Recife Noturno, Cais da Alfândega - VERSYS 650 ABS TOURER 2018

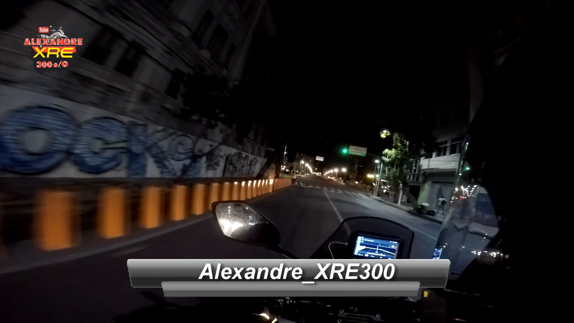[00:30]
Here is another part of our journey And we're going to pass here at the Cais de Alphandegaard
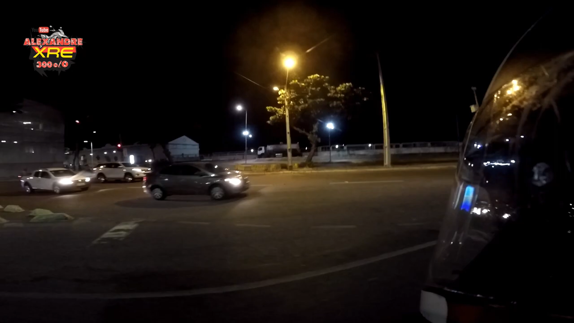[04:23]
and back to the Ponte Giratória, the old Ponte Giratória I will close the video here and next time you will follow our trip here in Recife Valeu!